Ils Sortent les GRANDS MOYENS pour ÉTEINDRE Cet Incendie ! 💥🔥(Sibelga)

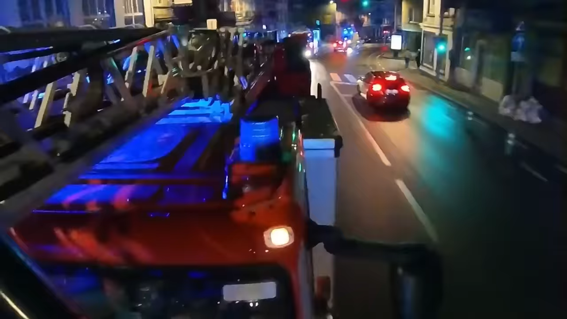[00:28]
Mars 2024. C'est au milieu de la nuit, à 1h35, que le départ incendie est sonné.
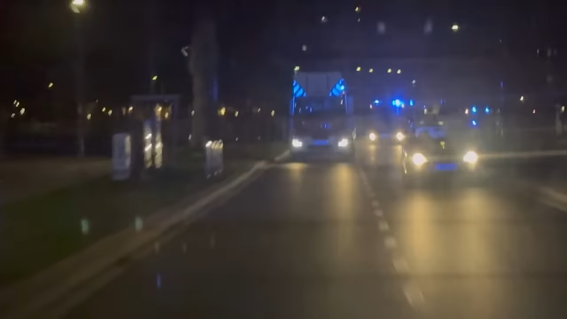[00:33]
Une explosion a eu lieu à Anderlecht. L'incendie fait rage.